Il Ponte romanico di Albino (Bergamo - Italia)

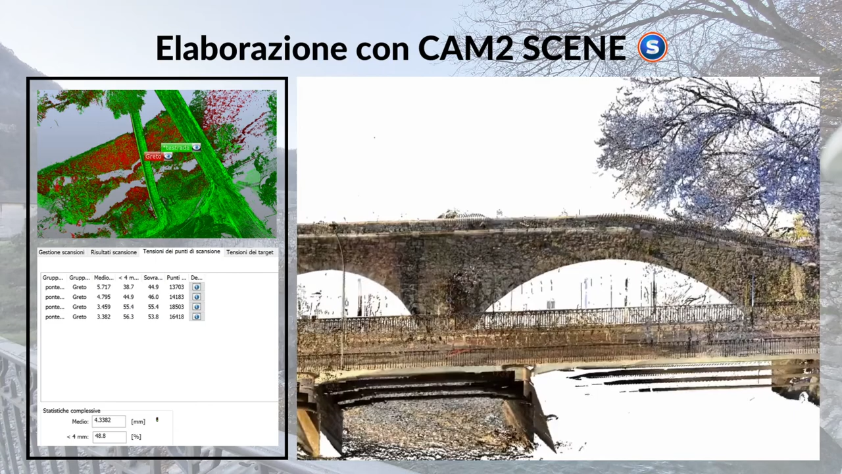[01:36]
Dopo vari tentativi di allineamento che ci hanno
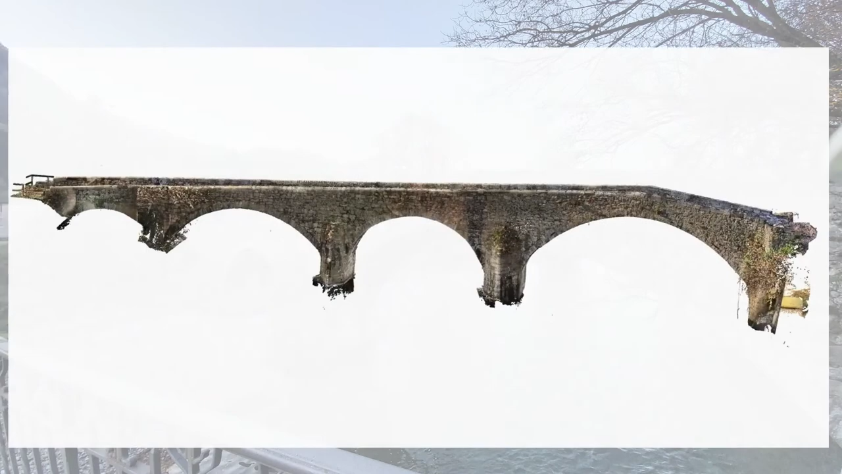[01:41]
condotto ad ottenere un modello avendo una precisione di circa 4 mm, abbiamo estrapolato dapprima la nuvola di punti generale contenente del contesto e successivamente, dopo averla ripulita, abbiamo estratto quella relativa al ponte. Le foto acquisite durante il rilevo fotogrammetrico le abbiamo importate in Zephyr,
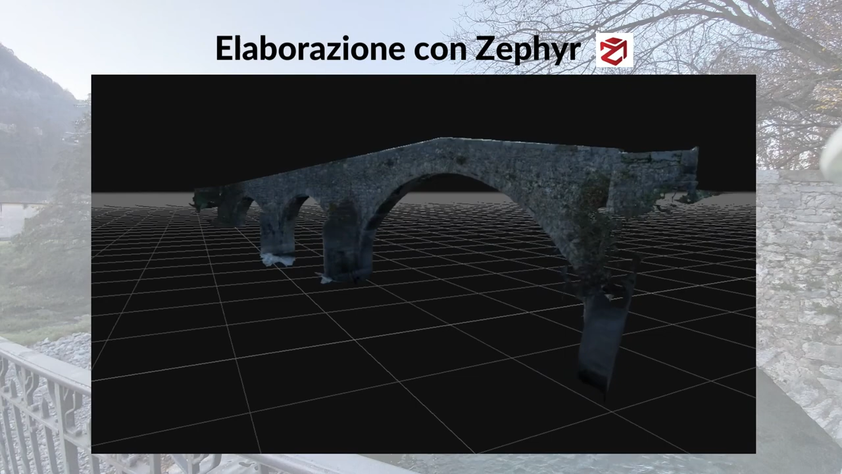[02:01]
con lo scopo di generare un modello abbastanza fedele alla realtà. Quanto ottenuto, però, non ha soddisfatto le nostre aspettative.
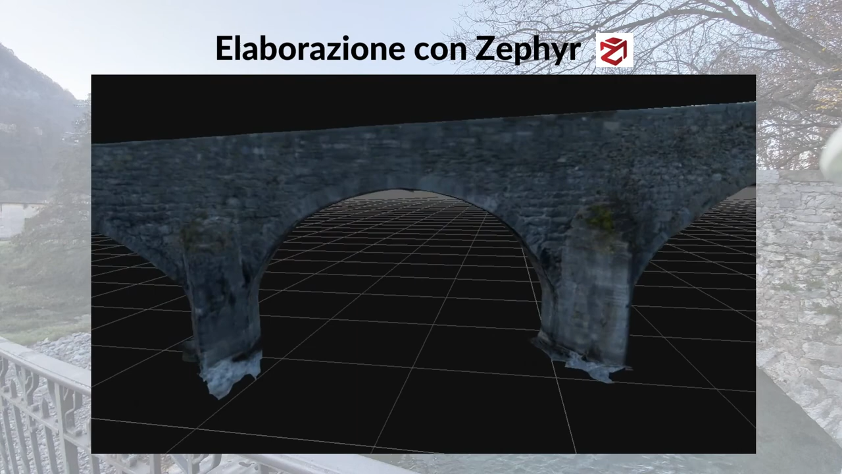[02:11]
Difatti, come si può notare dal filmato, molte parti sono di difficile lettura e sfocate.
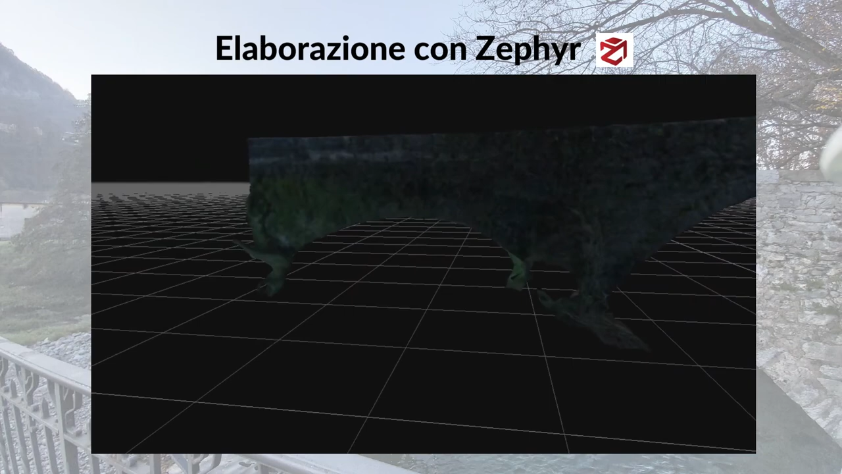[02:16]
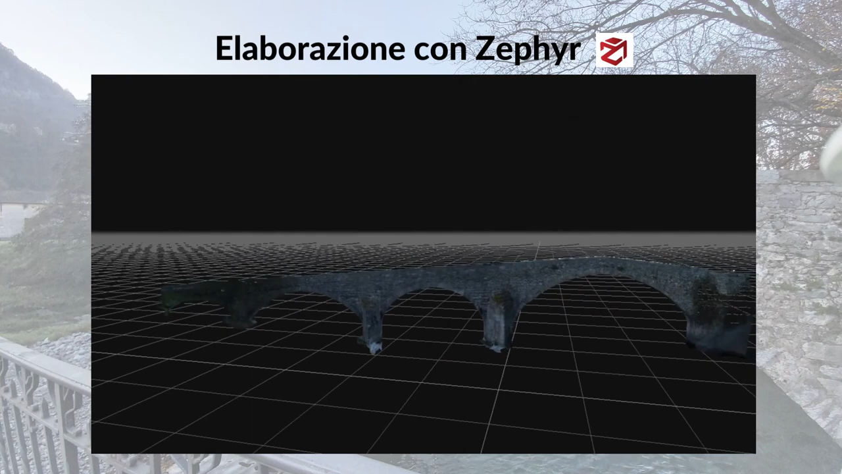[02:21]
Per raggiungere un risultato migliore di quello precedente,
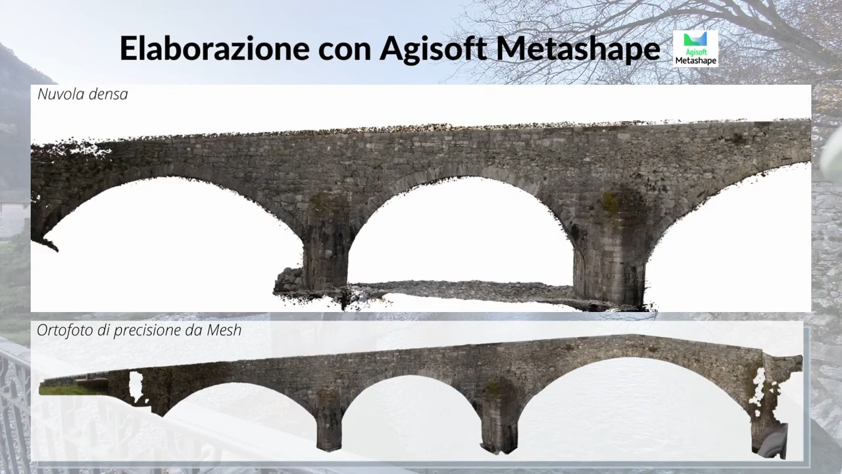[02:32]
abbiamo reimportato ed elaborato nuovamente le foto mediante il software Agisoft Metashape, ottenendo effettivamente un modello migliorato. Grazie al software CloudCompare abbiamo confrontato le nuvole di punti elaborate, tenendo come riferimento quella laser scanner. Il risultato ottenuto permette di individuare in rosso le parti della nuvola fotogrammetrica che si discostano maggiormente da quella laser scanner.
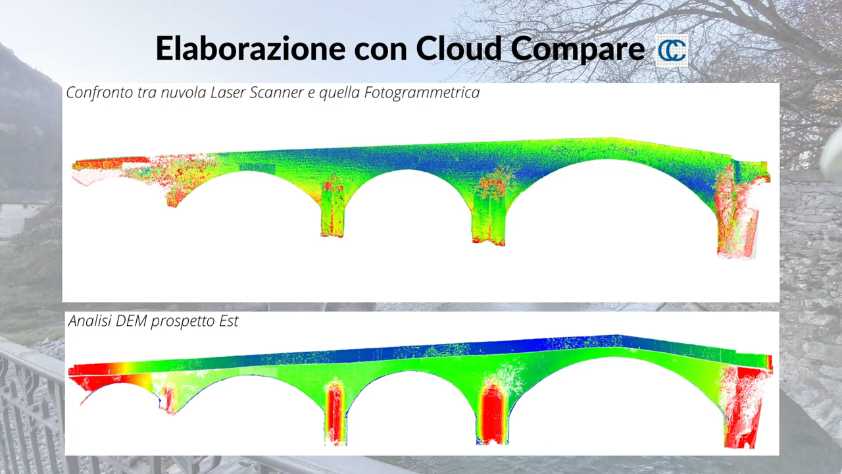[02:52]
L'analisi DEM, raffigurata, è stata effettuata con il fine di rappresentare i gradi di spostamento del ponte rispetto a un piano verticale. Abbiamo inizialmente costruito delle sezioni multiple a passo costante di 1 mm di spessore e 19 mm di gap, con il fine di valutare l'andamento delle campate del ponte.
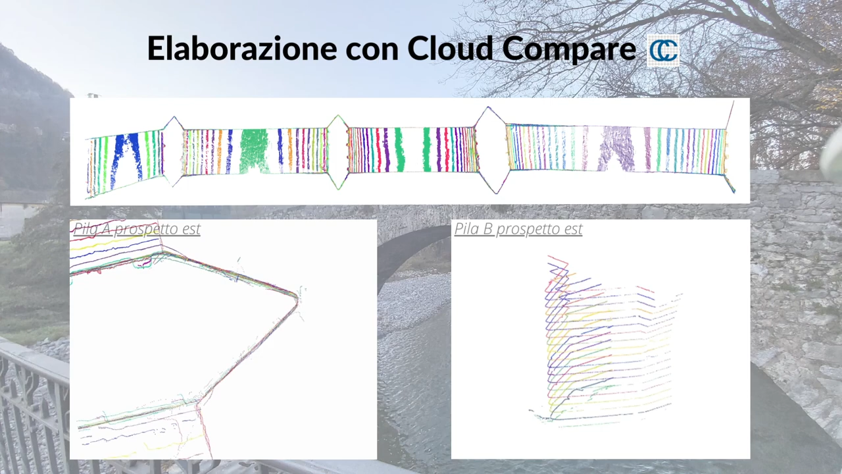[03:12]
Successivamente abbiamo effettuato un'analisi più approfondita sulle pile, per evidenziare l'effetto dell'erosione nel corso del tempo.